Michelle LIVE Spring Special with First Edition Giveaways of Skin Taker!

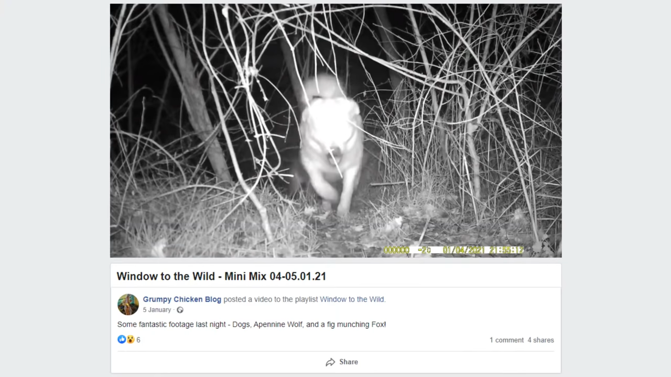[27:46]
at this i mean can you imagine that's just fantastic yeah
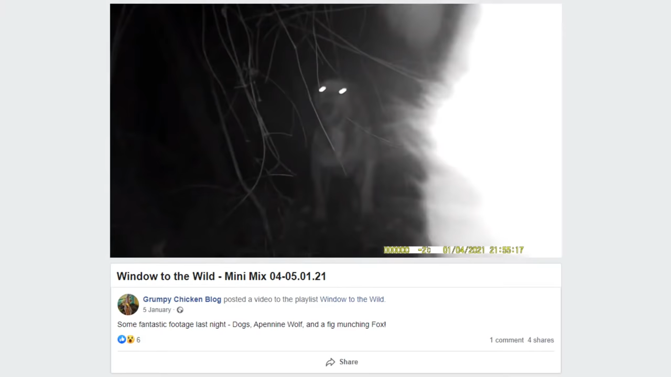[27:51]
that's not a wolf don't think but anyway
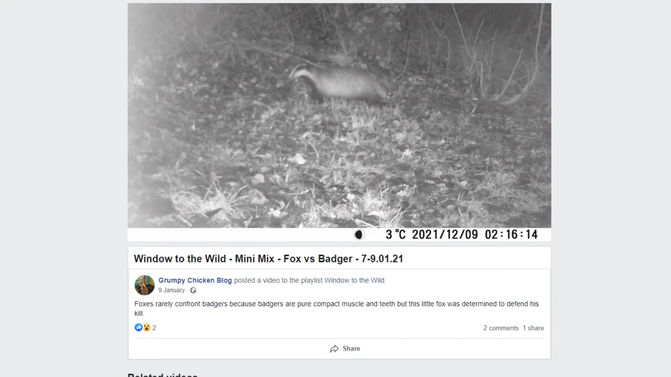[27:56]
um and a porcupine yes you saw a live badger sorry badger yes
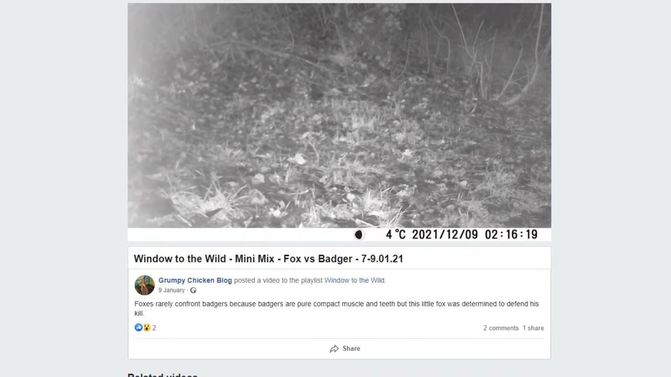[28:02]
um gosh amazing yeah well thank you thank you for sending those in um sorry i was trying to sort of follow along and watch the video as well um jasmine or yasmin i'm not quite sure how we